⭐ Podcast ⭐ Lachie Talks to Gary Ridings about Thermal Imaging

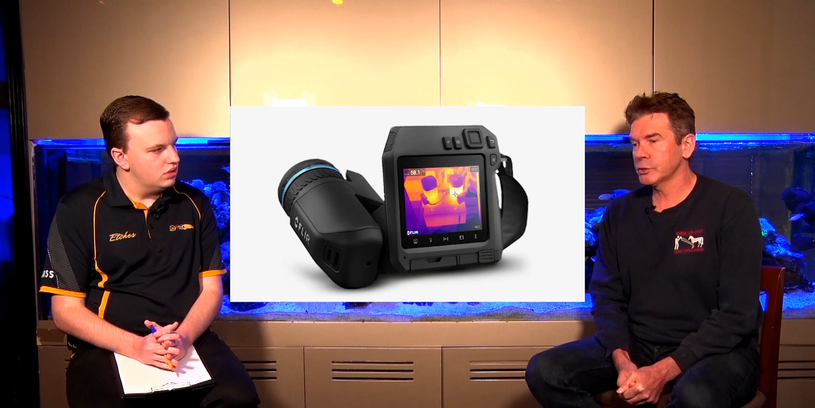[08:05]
It's an infrared camera. Look, they've been around for about 20 years.